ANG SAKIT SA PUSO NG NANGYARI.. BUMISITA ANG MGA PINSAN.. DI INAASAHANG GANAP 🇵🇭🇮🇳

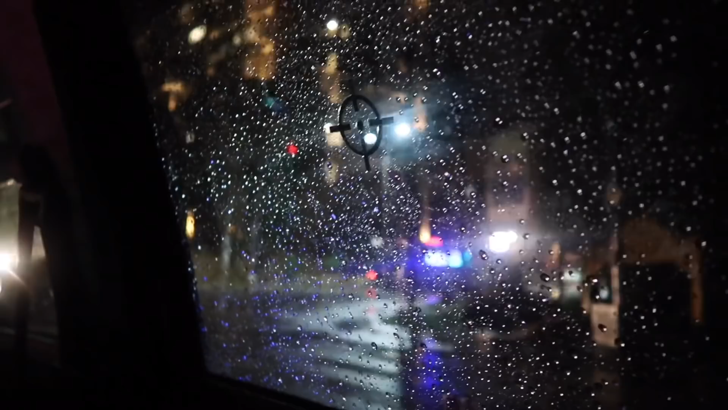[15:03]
And kanina malakas yung ulan, pero ngayon huminto na. Yeah?
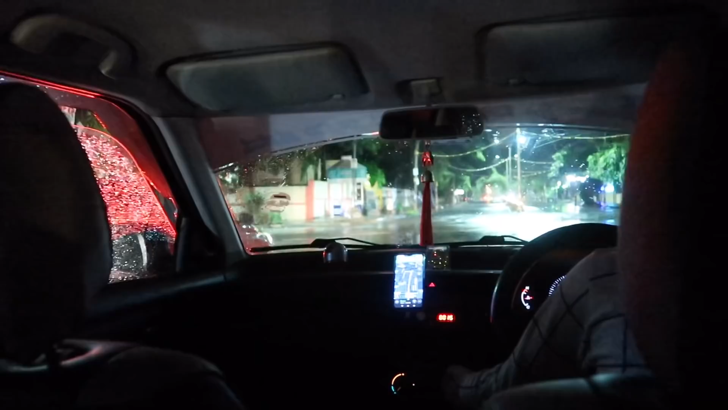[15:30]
Naka-stop kami ngayon. Malapit na kami actually sa bahay.